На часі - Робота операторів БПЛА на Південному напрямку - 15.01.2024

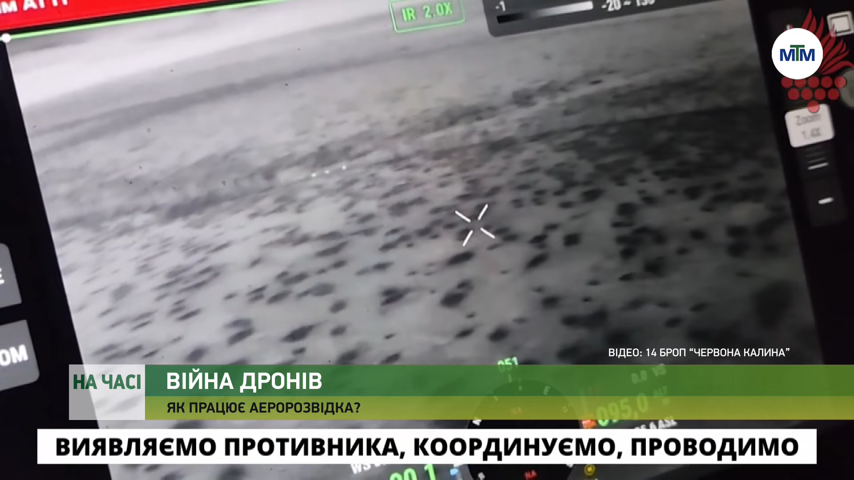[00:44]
Виявляємо противника, координуємо, проводимо коригування нашої артилерії.
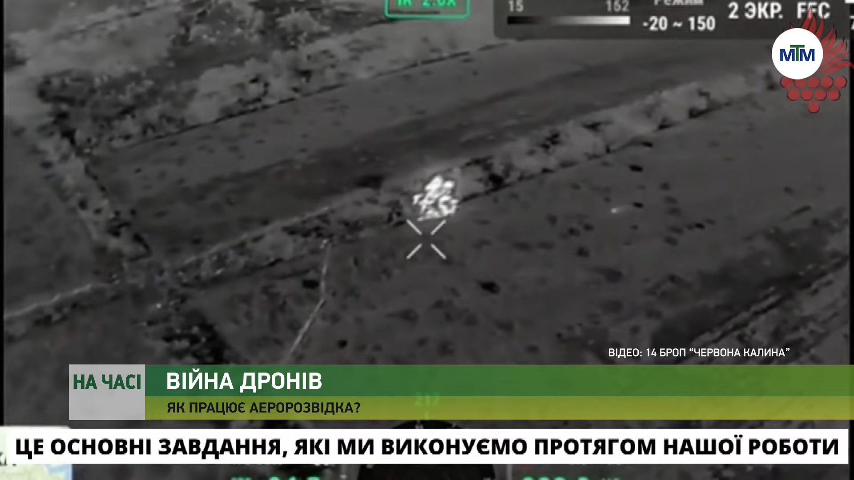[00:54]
Це основні завдання, які ми виконуємо протягом нашої роботи.
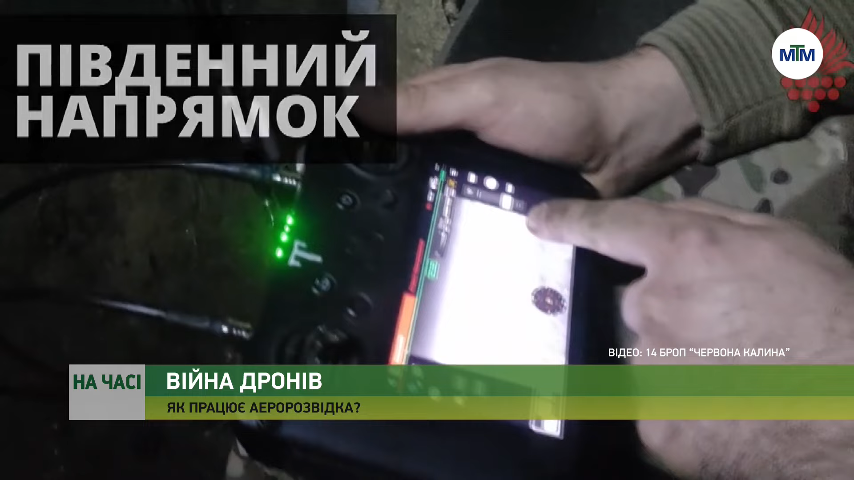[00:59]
Бійці зізнаються, працюють не лише під час активної фази бойових дій, а тримають руку на пульсі подій цілодобово.
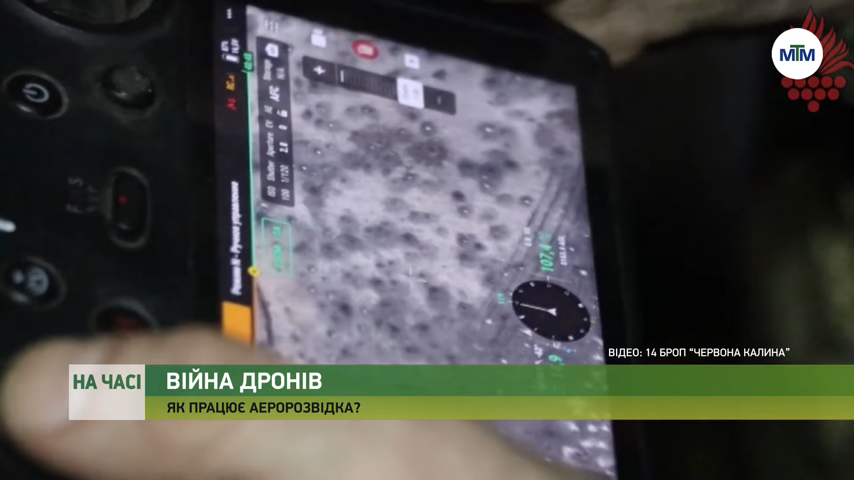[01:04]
Як немає ніякої цілі, немає нічого руху, то ми проводимо розвідку передній наш край, підходить до наших позицій.